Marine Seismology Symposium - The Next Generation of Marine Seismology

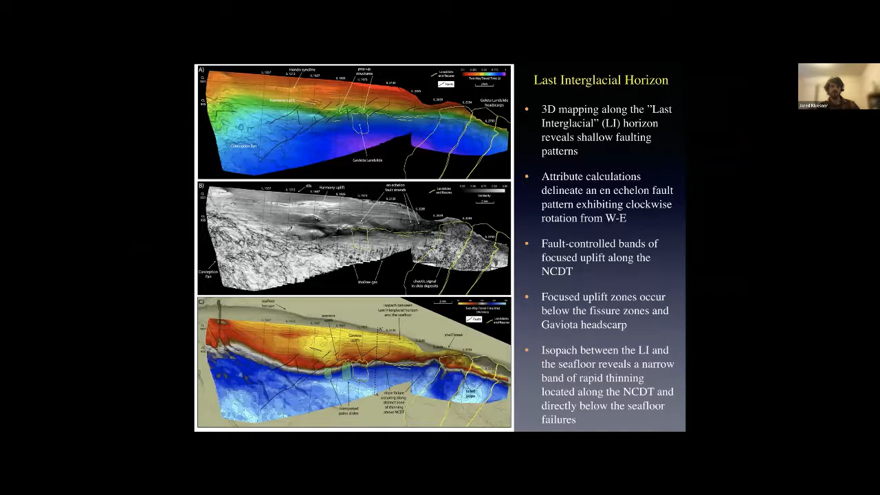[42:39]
And then it leads up to the western edge of the glial landslide scart where it drops down because that quaternary sediment has failed in this system. So this is a really close correlation between these patterns. We can then project the fluid, the chimney, the neural net results onto this horizon to see what kind of patterns we see in the shallow subsurface. And although it's not as tied directly to the faulting as what we see at depth, we still see indications along these splay faults, concentrations along the uplifted blocks between the steps and the splays. And as we move further to the east, closer to the larger landslide complex,
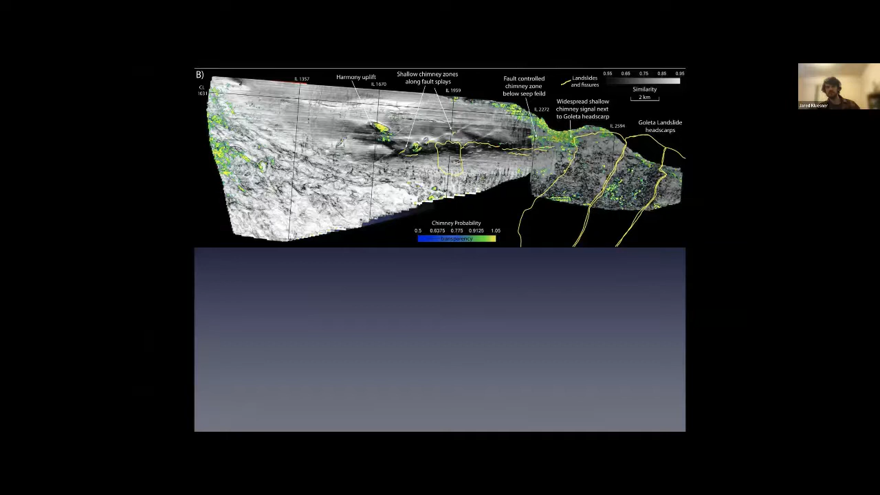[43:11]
it becomes much more widespread and closer to the actual shelf break. And as I mentioned before, this zone here is located one of the splay faults. We actually imaged a pretty big seed field.
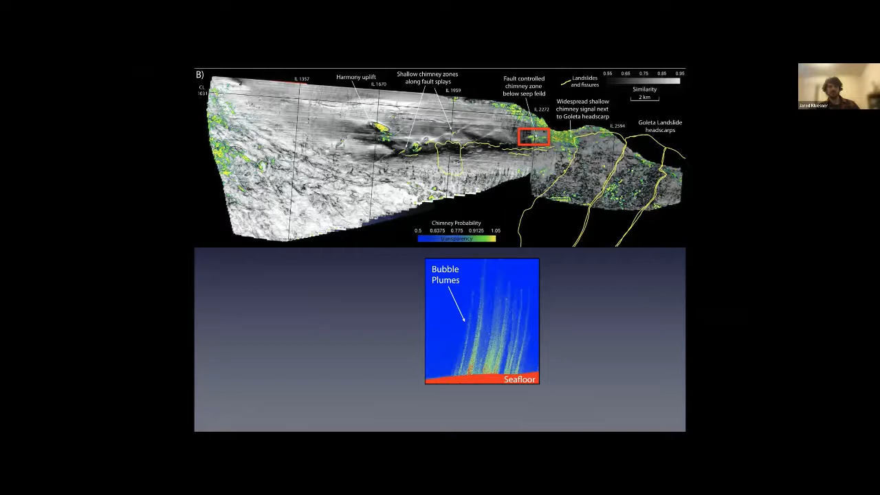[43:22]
This is about 400 meters across the active seepage.